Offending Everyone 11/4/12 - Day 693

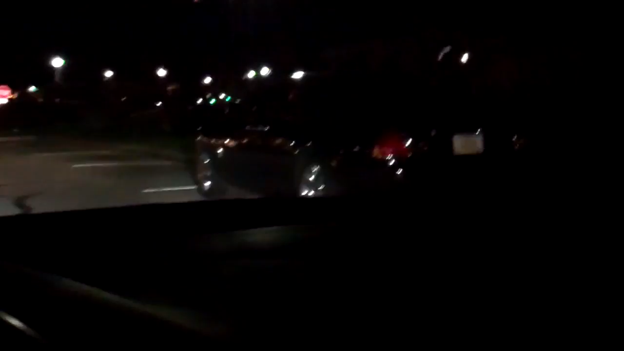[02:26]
LASIK. There it is again. Rolls-Royce Ghost. Welcome to Hudson, boys.